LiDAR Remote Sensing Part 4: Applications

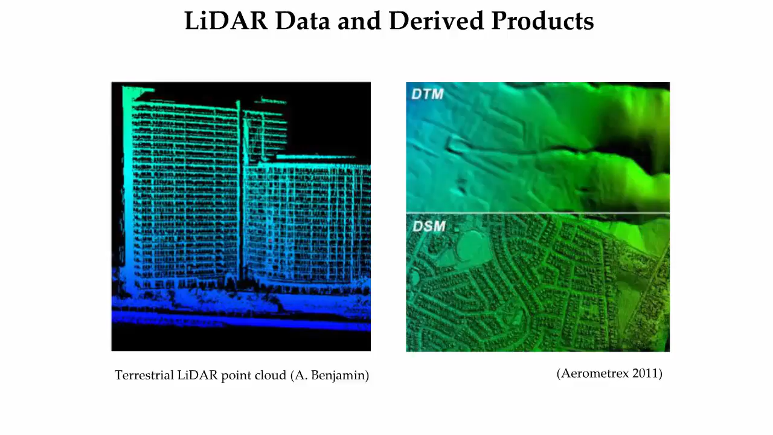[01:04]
This RLO presentation explores how LiDAR data and subsequent LiDAR derived products are used in many diverse applications across both the built and natural environment. LiDAR applications in the built infrastructure environment will be discussed first. Corridor mapping, building extraction, airport surveying, mining, archaeology, and paleontology will all be discussed in greater depth on subsequent slides.
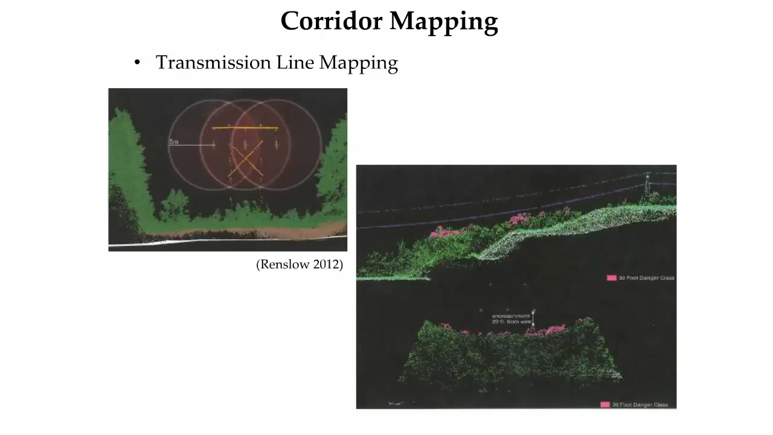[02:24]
The figure in the bottom right shows how vegetation found within these acceptable clearance buffers can be identified, shown in pink. From this analysis, maintenance crews can be sent to the precise areas where encroachment is an issue. Corridor mapping projects utilizing LiDAR data for engineering design of transportation infrastructure is increasing. As described in the second RLO in this series, LiDAR is collected from a variety of platforms including terrestrial, mobile terrestrial, and airborne LiDAR systems. The image is a colorized point cloud
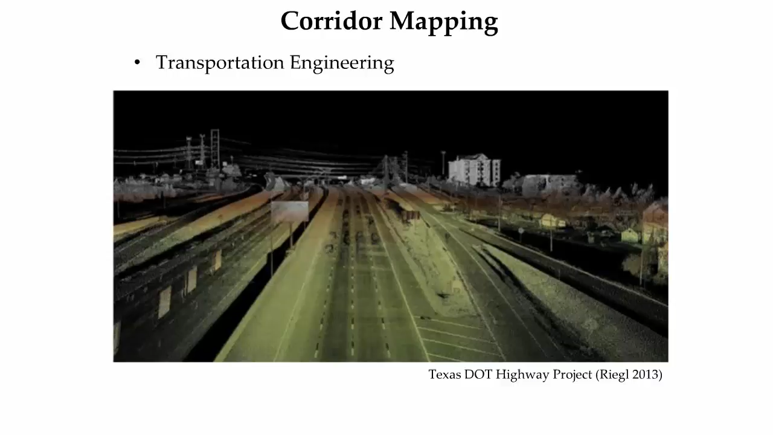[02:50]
from a Texas Department of Transportation pilot study on the use of mobile terrestrial LiDAR for engineering design. Information derived from these transportation related corridor mapping projects include Site condition measurements such as road slope and lane width as shown in the top left image, Bridge and sign clearances as shown in the top right image, Horizontal and vertical clearance measurements for tunnels as shown in the bottom left image,
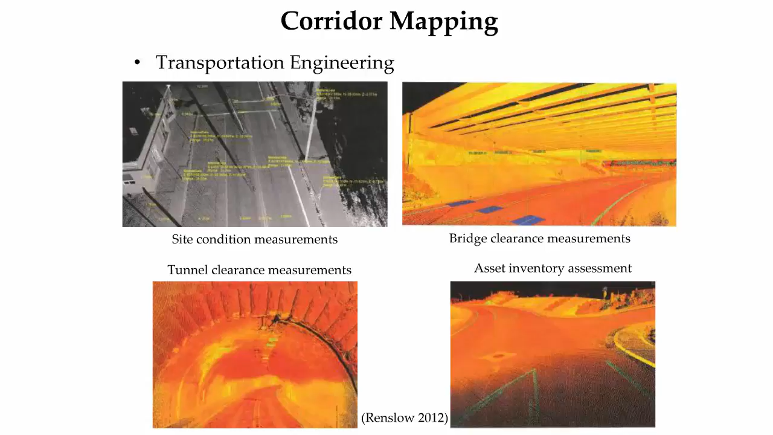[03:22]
Asset inventory management and inspection as shown in the bottom right image. Additional infrastructure applications in the LiDAR corridor mapping domain include As-built construction for intricate bridge visualization as shown in the top left image, And culvert measurement prior to backfill as shown in the top right image,
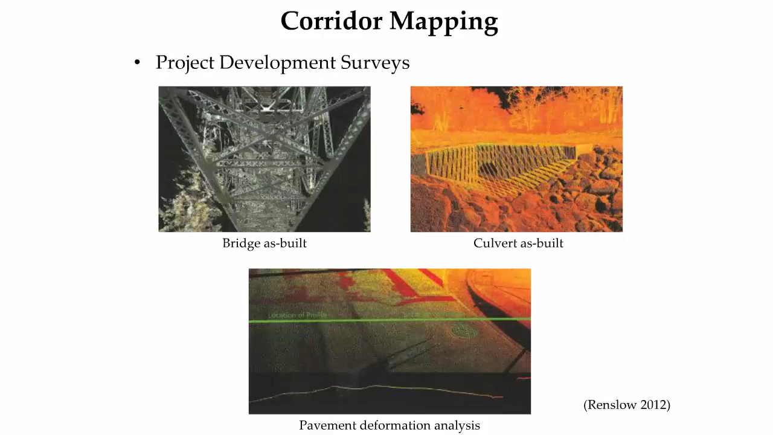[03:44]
And pavement analysis for deformation and rutting as shown in the bottom image. Some corridor mapping projects are primarily focused on historical preservation or cultural heritage applications. A Turkish study investigated the successful use of a mobile terrestrial LiDAR system as a method for rapidly collecting detailed building facade information from a historically significant
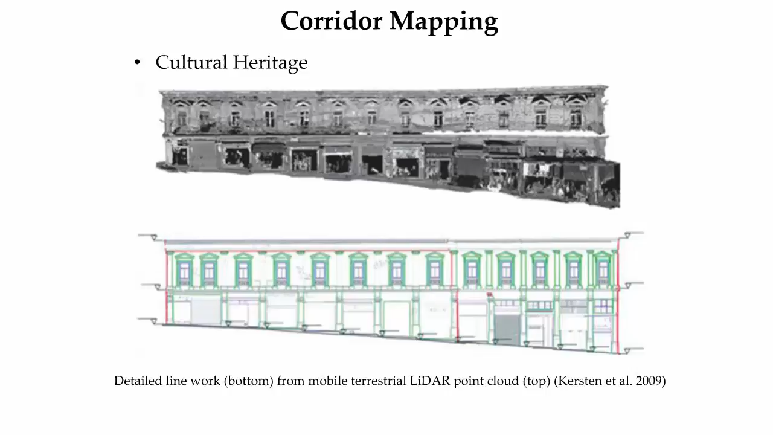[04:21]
1400 hectare area in Istanbul that was in need of restoration. The image shows the transformation of point cloud data into a detailed line work rendering of the building facade. Another common infrastructure application of LiDAR data is automated or semi-automated building extraction and reconstruction. Using precise elevation data from airborne LiDAR systems, roof surfaces can be deconstructed into planar features. The left hand image shows two digital surface models.
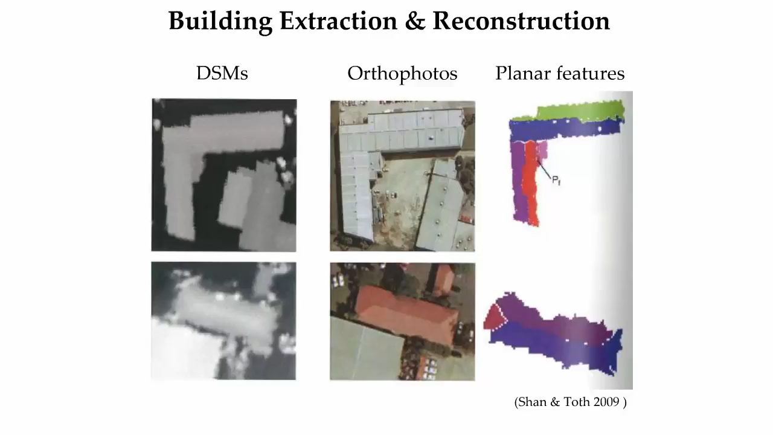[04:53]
These models are used in the creation of the orthophotos found in the middle column, And also in the extraction of planar features found in the right hand column.
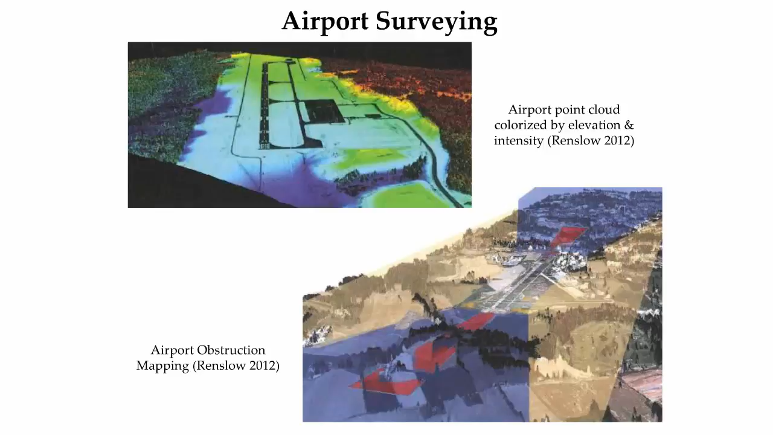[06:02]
and Airport obstruction surveys as shown in the right image. These airport obstruction surveys are invaluable for safety purposes as the data is used to detect buildings, Power lines, communications towers, and vegetation that may affect runway approach and takeoff for aircraft. At the intersection of scientific and commercial applications of LiDAR are the mining, archaeology, And paleontology LiDAR data user communities. While their objectives are different, i.e. mineral extraction for commercial purposes versus specimen extraction for scientific purposes,
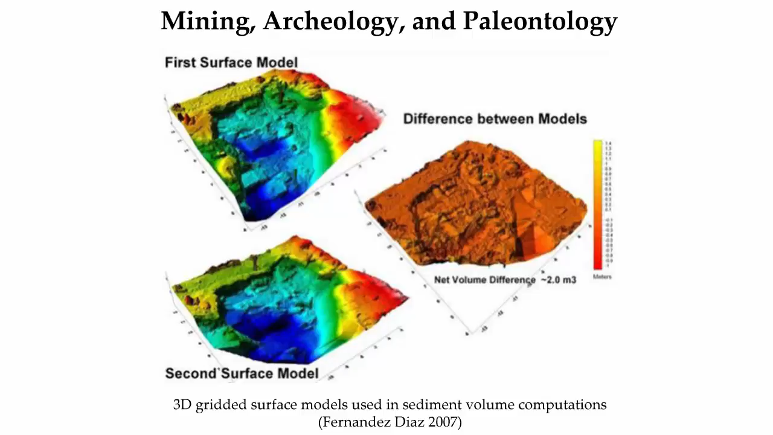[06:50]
The graphic shows a basic volume calculation procedure. This scientific study site was scanned at the beginning and end of a day's work. The resultant gridded surface models were different from each other to determine the volume of sediment removed during that day's excavation activities.
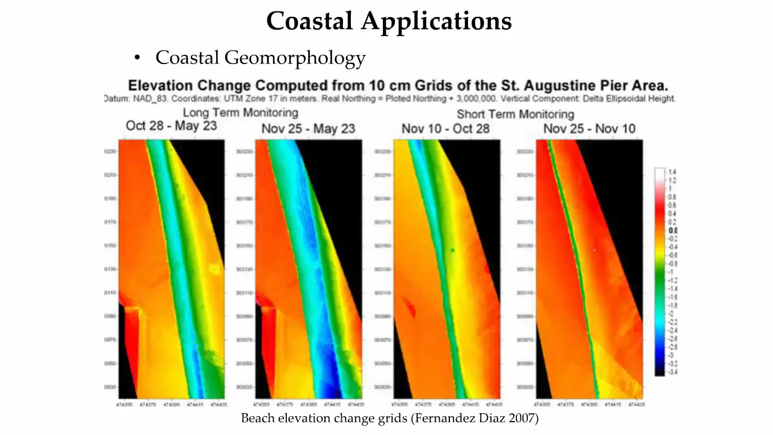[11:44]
orange areas indicating minimal change, and blue indicating erosion areas. Using this data, coastal scientists and engineers can better understand the dynamics of shifting sand resources.
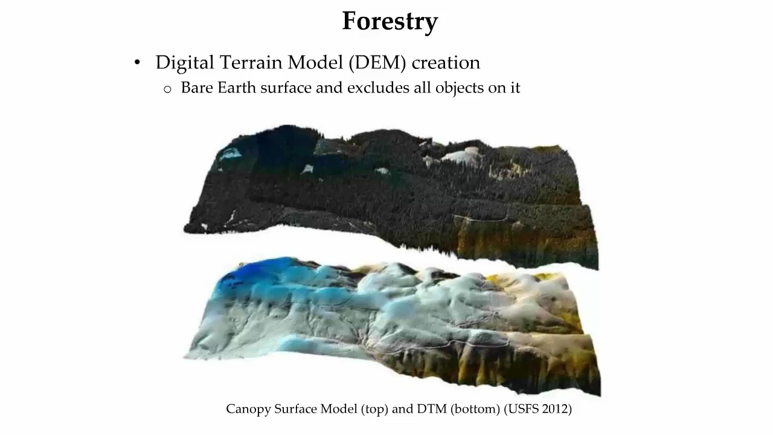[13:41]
The DTM derived from denser LiDAR data will aid in more accurate representation of the terrain. The image shows a canopy surface model on top and its relationship to the detailed underlying bare earth DTM in a Pacific Northwest forest. There are a multitude of forest inventory parameters that can be measured from both terrestrial and airborne LiDAR point clouds, including stem locations, as shown in the upper left image, diameter at breast height, as shown in the upper right image, biomass and carbon parameters, as shown in the lower left image, canopy height, as shown in the lower right image,
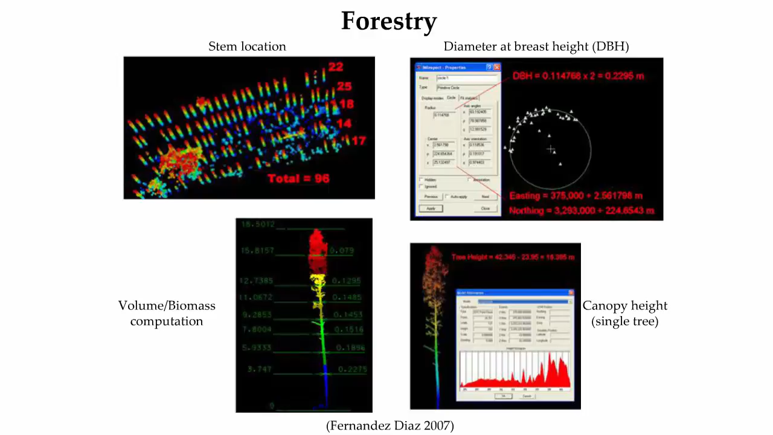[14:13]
length of live crown, and canopy cover enclosure. This RLO presentation started with a review of basic LiDAR-derived products.